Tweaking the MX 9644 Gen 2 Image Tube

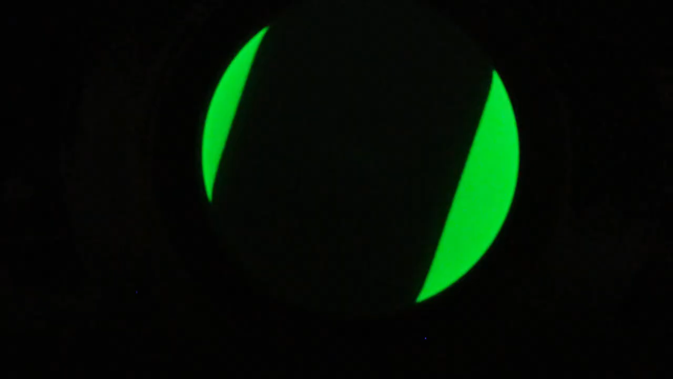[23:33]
Okay. So when I mess with R1, you can see I'm going clockwise up and that is brightening up the area behind the tape.
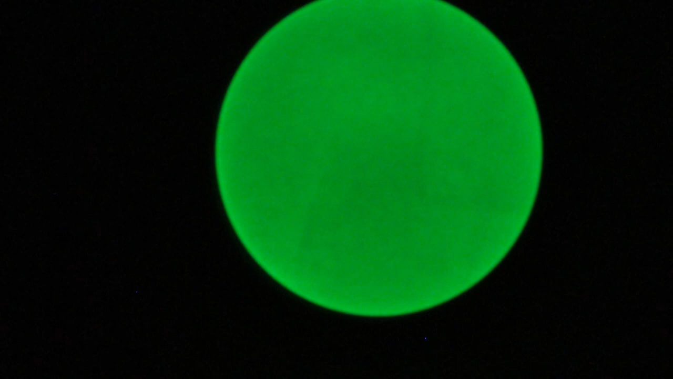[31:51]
Well, I think we're, that's as much as we're going to do. I think we upped a couple things just a tad.
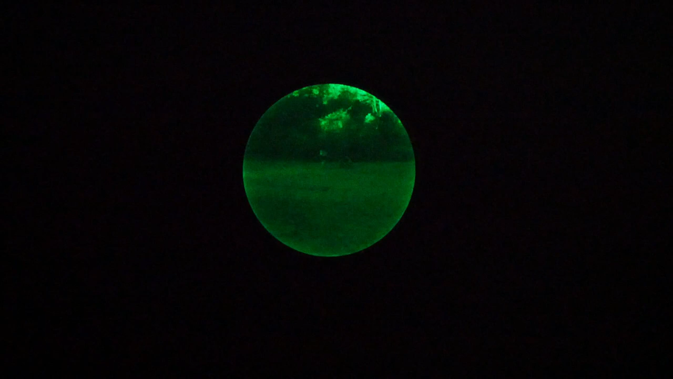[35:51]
So, it's not a bad night to be outside, but not great either. And just to give you an idea, as we pan up a little bit here, you can see the,
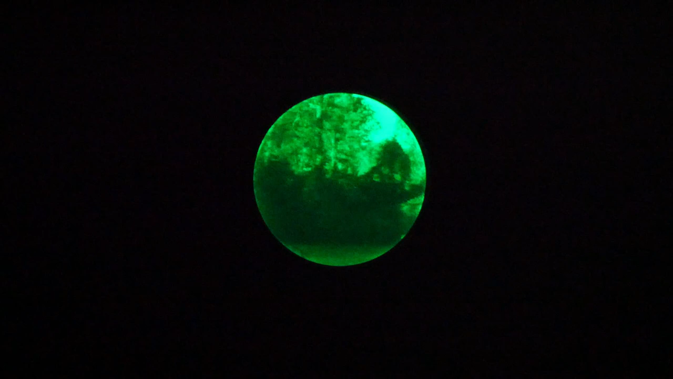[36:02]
the line where, uh, we're going up the tree where, where it's illuminated from the, from the distant parking lot lights and, uh, the trees in the background.
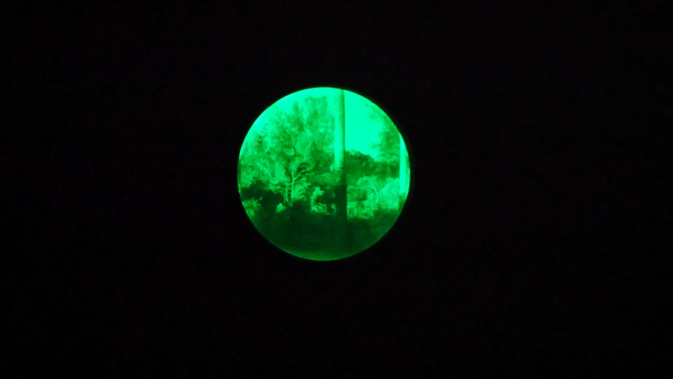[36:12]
And mind you now, I can see those trees okay in the light, but nothing like the brightness you're experiencing here. So, uh, there that is.
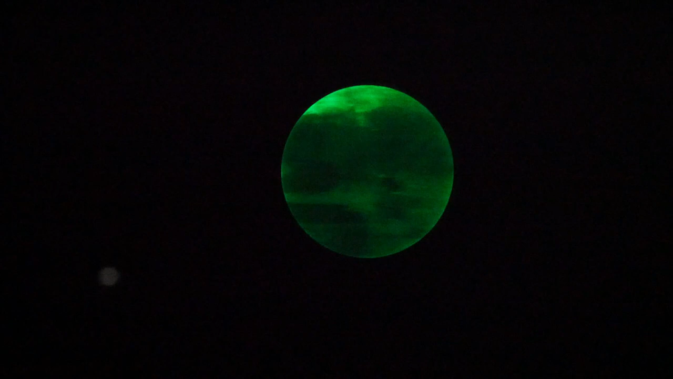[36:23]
I'll pan across here a little bit too. And, uh, vehicle about 30 yards away.
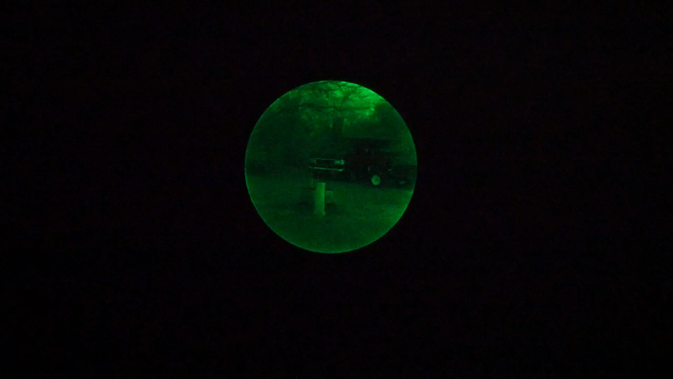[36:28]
I'm going to do now is turn on our illuminator.
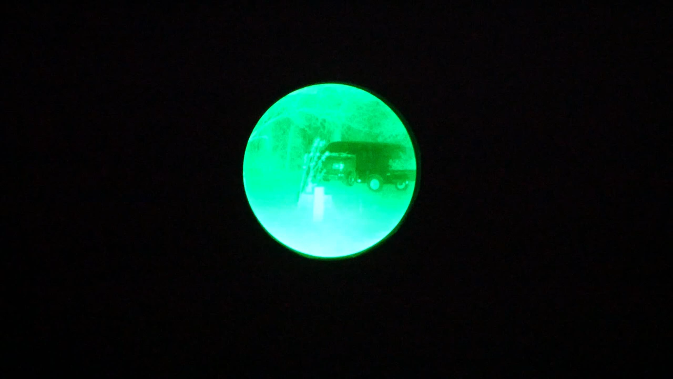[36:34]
Now, I have to adjust my gain on the camera or EV because literally it, it doesn't marry up well with the different brightnesses this tube has. So, uh, now I'm going to, uh,
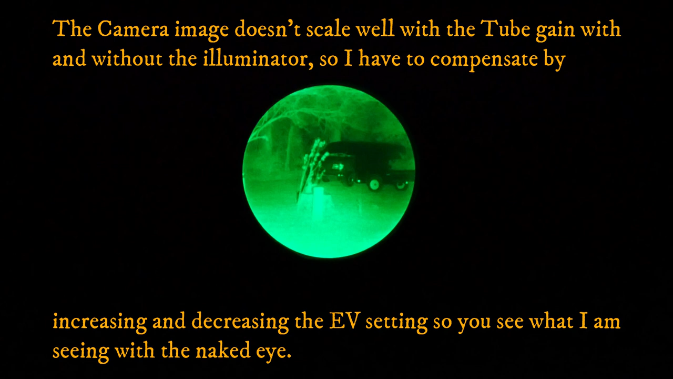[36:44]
okay, now with the illuminator on low, uh, that's married up pretty well.
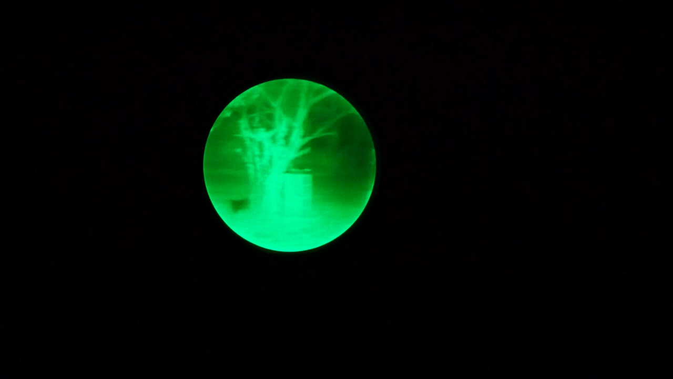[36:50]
And there we are looking at the, uh, oops, is this wiggling around on me? Yeah, this is shifting on me.
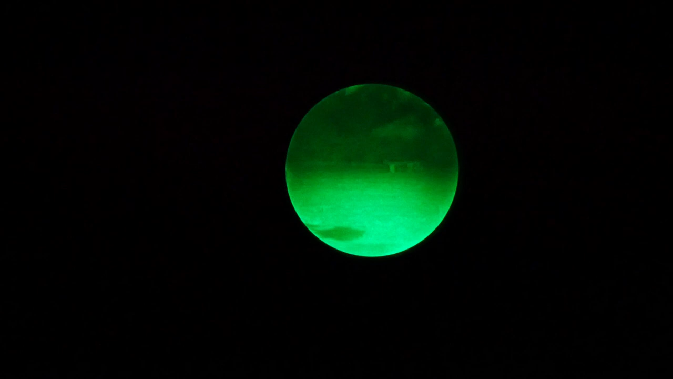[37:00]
So, uh, and there's our bench in the backyard. So, uh, there you have it.
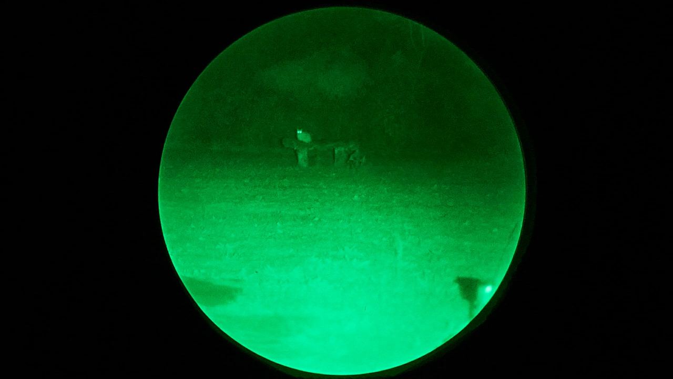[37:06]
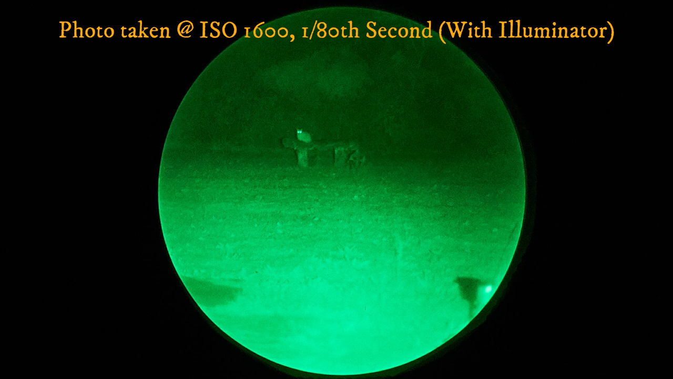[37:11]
There's our bench in the backyard.
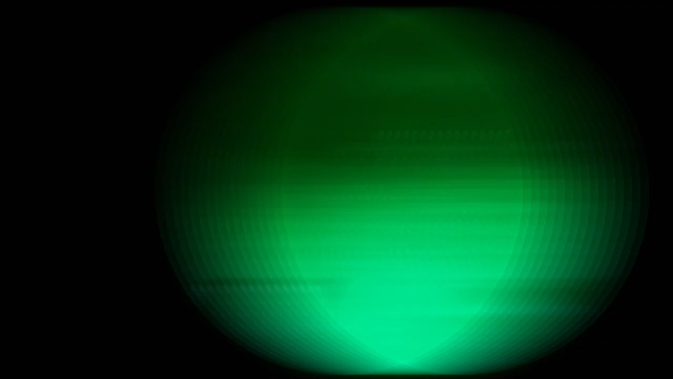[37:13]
So, uh, there you have it.